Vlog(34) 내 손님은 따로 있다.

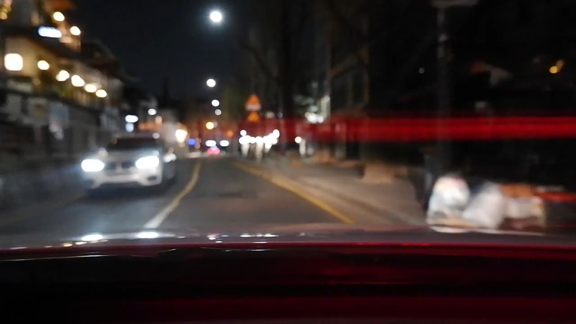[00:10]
과속방지터기 과속방지터기 있습니다. 평일 9시, 저녁 9시죠. 삼청동 거리는 이렇게 진짜 환산합니다. 임대료가 많이 올랐는지 제가 예전에 알고 있던 그런 가게들은 거의 자취를 감추었고요.
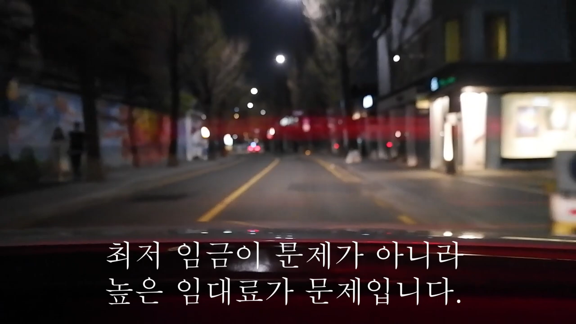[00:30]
자기 집으로 식당하는 곳 몇 군데 빼고는 전부 다 대기업들 프랜차이즈만 입점하고 있는 것 같습니다.